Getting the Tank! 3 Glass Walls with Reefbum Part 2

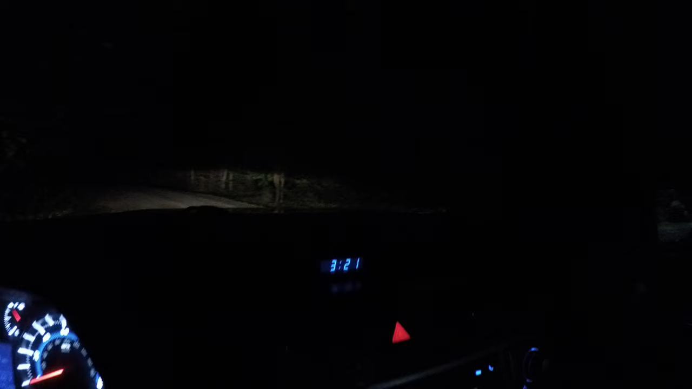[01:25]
in the morning and you know I hit the road it was dark it was tough driving but
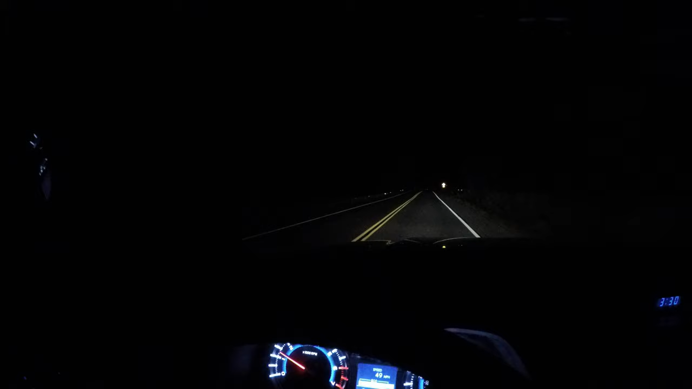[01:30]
it definitely started to get more bearable as the light came out it started to